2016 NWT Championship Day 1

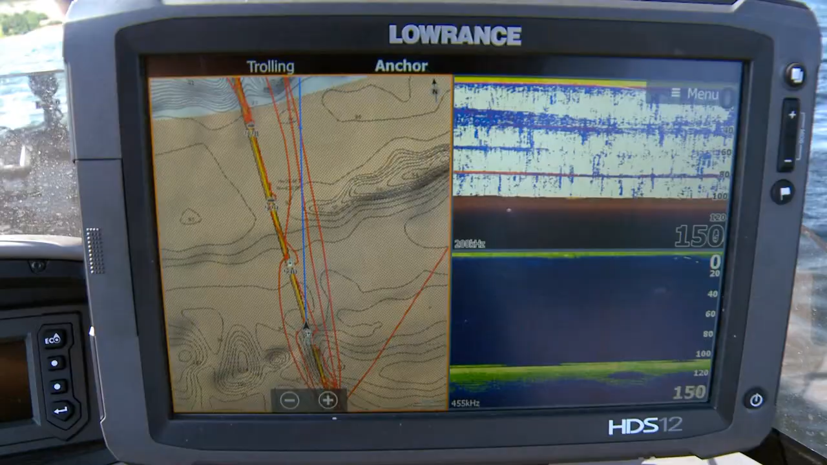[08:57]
Ed and his co-angler Tyler Nickel are targeting deep fish alongside the bridge pilings,
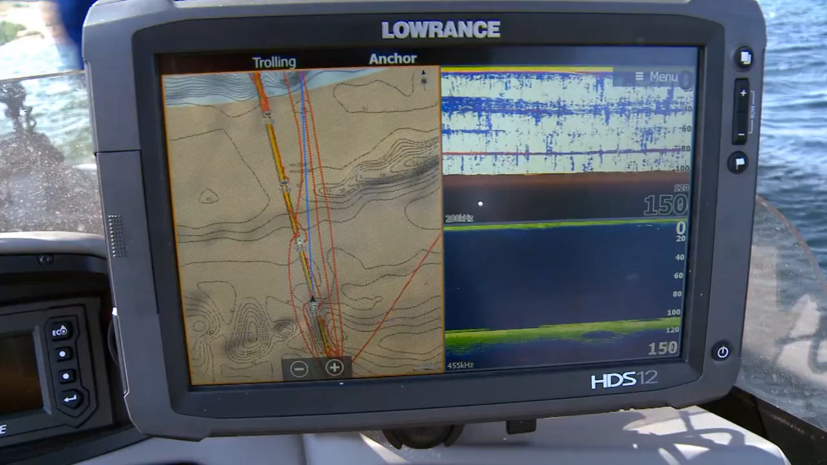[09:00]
a popular pattern here on Lake Oahe.
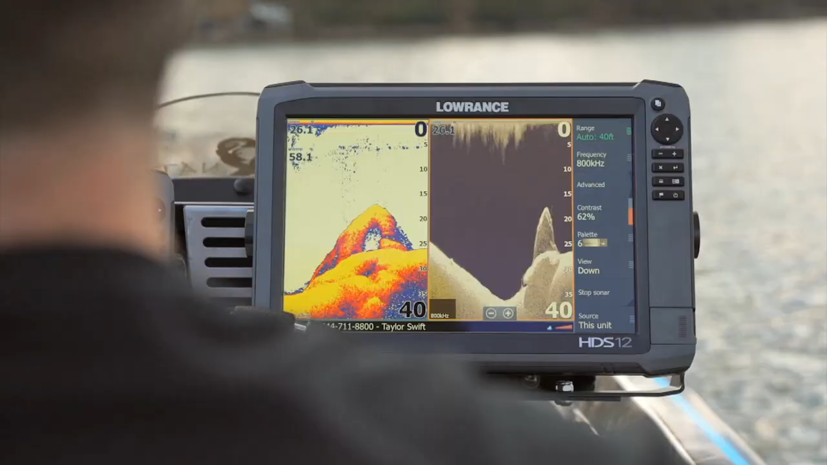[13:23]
sonar and structure scan HD sonar imaging.